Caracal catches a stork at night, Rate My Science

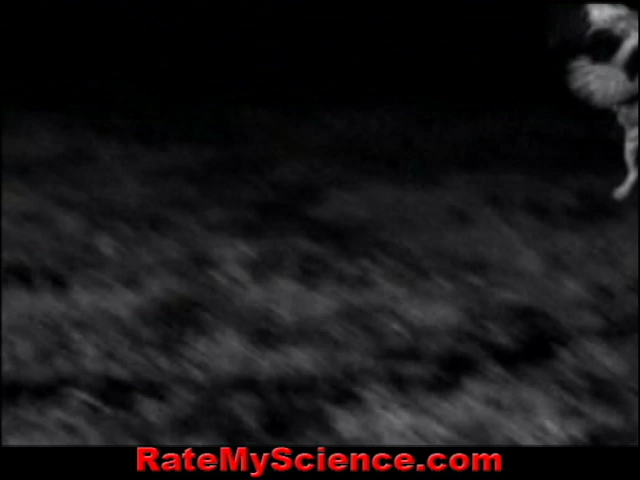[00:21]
The leap must have been 10 feet high. She had even overtaken servals in the jumping stakes.